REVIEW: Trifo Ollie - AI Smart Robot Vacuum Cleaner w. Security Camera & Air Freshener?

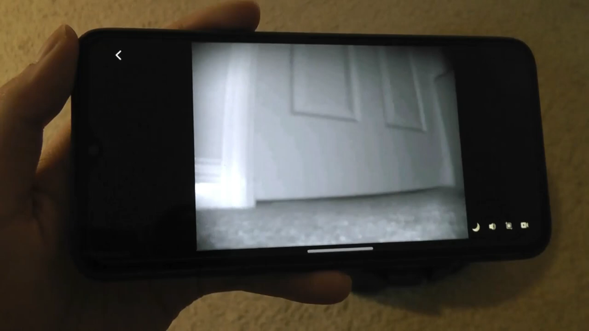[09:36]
It will be monochromatic black and white. But you can definitely see in the dark, which is neat even if everything else is turned off in terms of lighting.
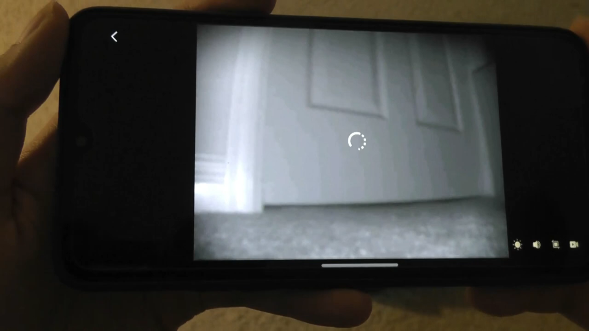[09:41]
And then here's the color. Now the aspect ratio tends to be shrunken down a little bit in the night mode.